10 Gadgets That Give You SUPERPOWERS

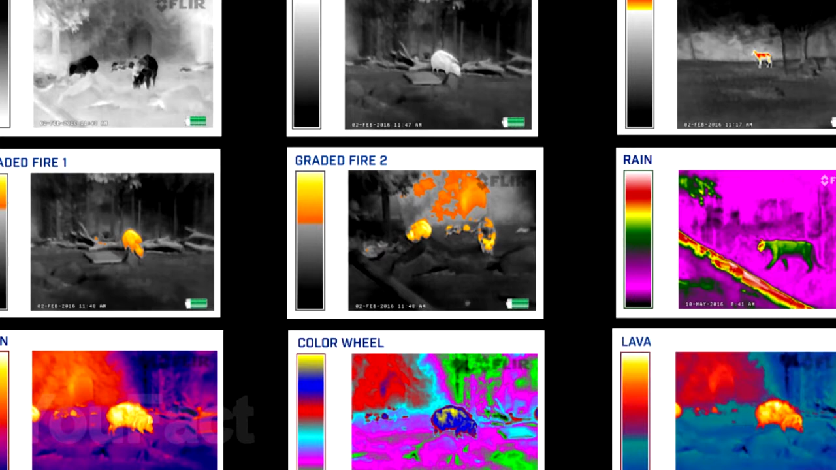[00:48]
This monocular has nine different color palettes, so you can choose whichever one suits you best.